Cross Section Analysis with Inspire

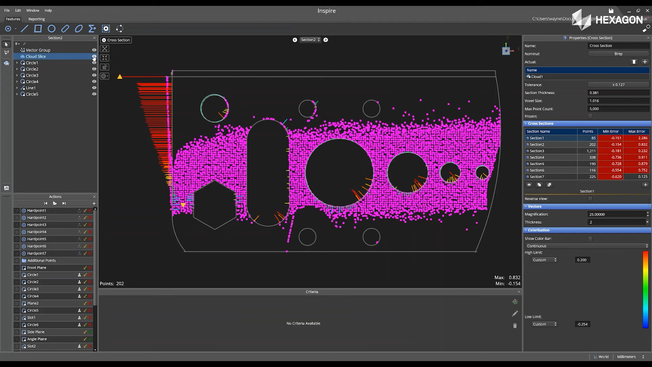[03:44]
Next, I can go to Reporting, and I can select Create Regional Callouts, and I can physically select different callouts located in my cross-section cut.
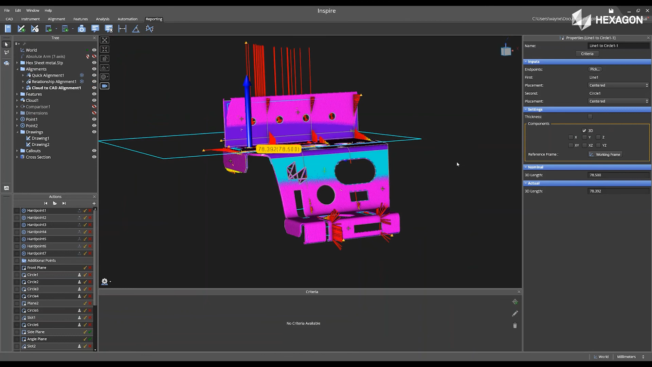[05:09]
And this will lead back to the main graphical view of the software. Thank you for watching, and we hope you were inspired.